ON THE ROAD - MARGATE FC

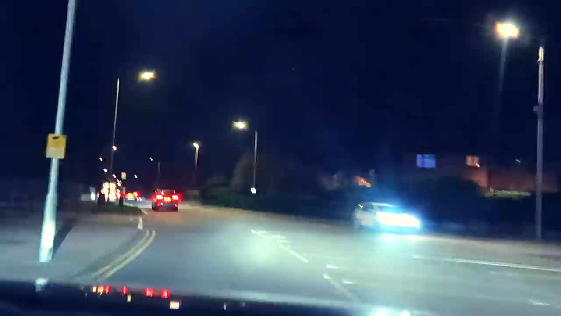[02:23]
This qualifies, I could live here, right here, yeah. Also features a bus stop, what a treat. At this moment, I see a potential climb and lots of people walking down towards somewhere. I'm thinking that we're right near the ground. Satis Navias confirms this, so I'm just gonna park in here. It's always risky driving into a space like this, but we did it, didn't we? I couldn't give a crap, don't mess with me.